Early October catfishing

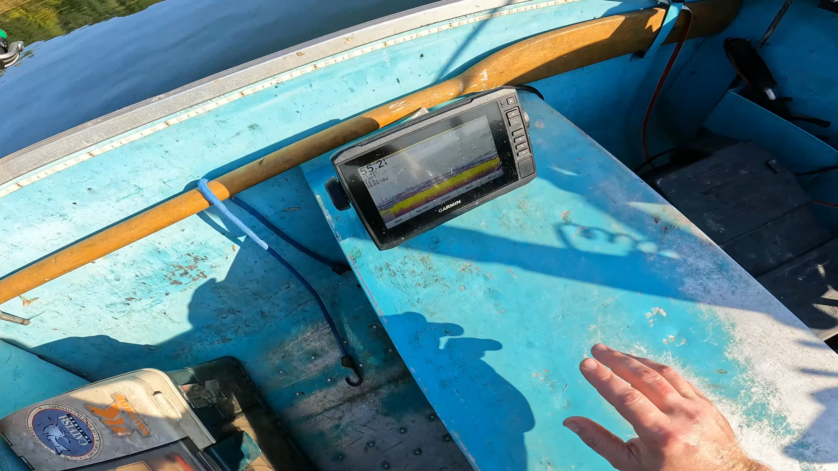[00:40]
Right now I am in a creek bed, just slap full of bait clouds, fish.